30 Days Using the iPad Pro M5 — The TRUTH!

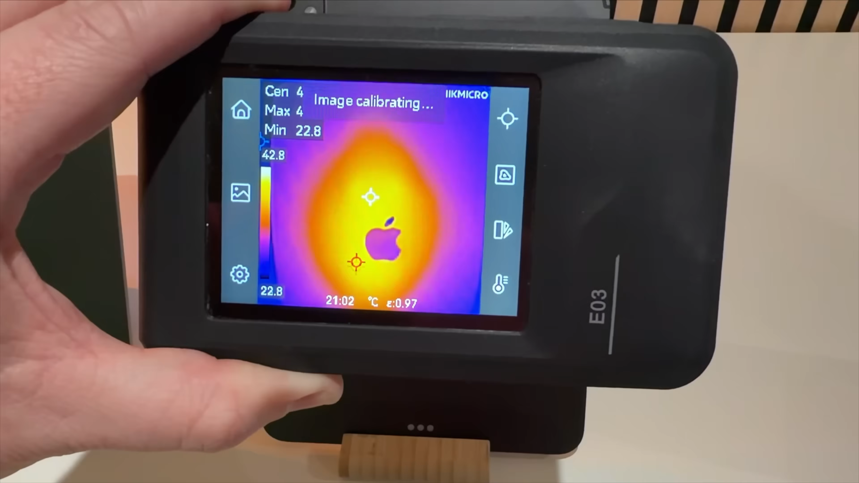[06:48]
On screen: min 22.8°C, scale top 42.8°C, scale bottom 22.8°C
obviously i've used the thermal camera here several times and the m4 and the m5 you know ipad pros what you can see right here
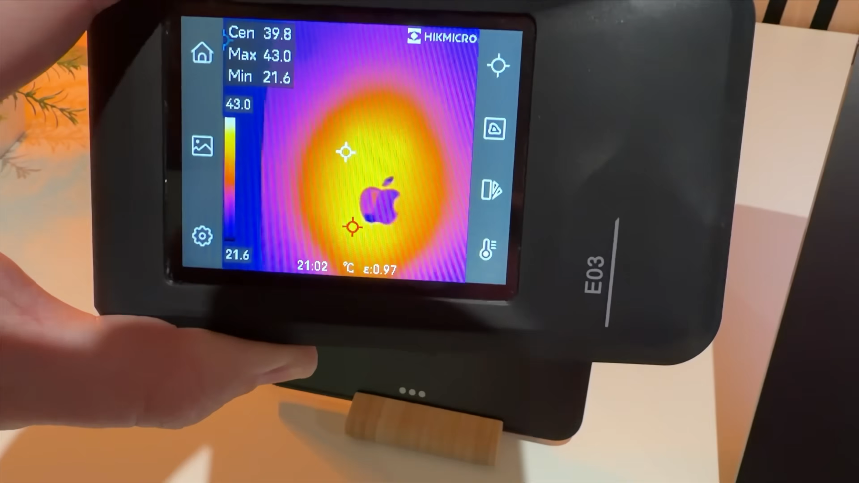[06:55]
On screen: spot 39.8°C, max 43.0°C, min 21.6°C, scale top 43.0°C, scale bottom 21.6°C
they heat up and around the same kind of spots and get to really the same sort of temperatures inside of this and again for storage inside of this